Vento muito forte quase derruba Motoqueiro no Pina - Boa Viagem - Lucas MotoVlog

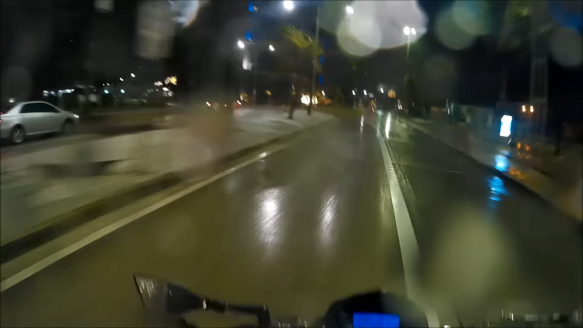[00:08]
Tucho regulado Ai, caralho! Muito vento, mano Quase que derruba a nova, hein?
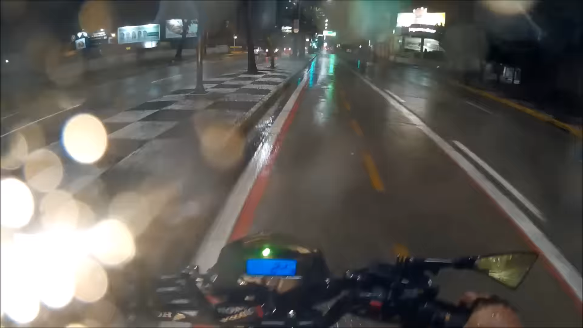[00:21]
Muito vento, velho Nossa senhora, mano
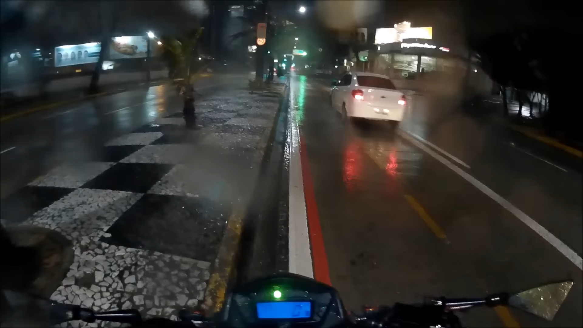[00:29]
Vento da porra dele agora Quase que derruba a nova, caralho Oi?